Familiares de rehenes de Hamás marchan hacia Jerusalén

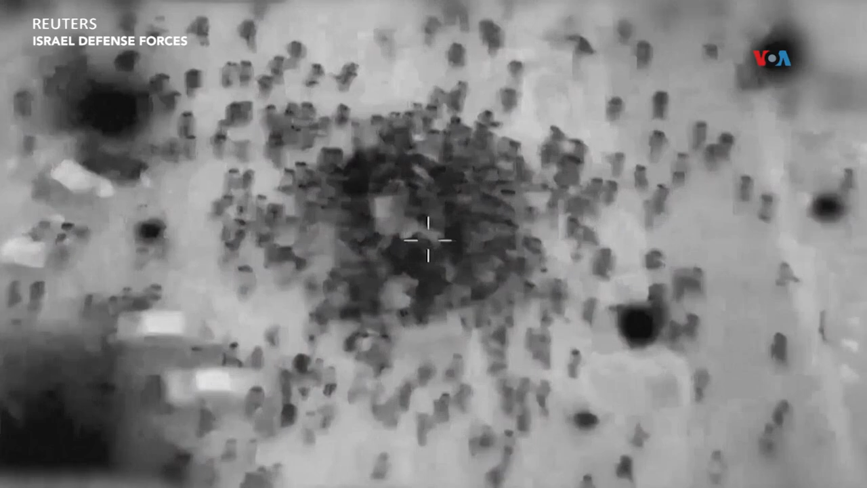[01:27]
Pero los ataques del ejército israelí a la población que cogía ayuda humanitaria han puesto en peligro cualquier pacto para una liberación.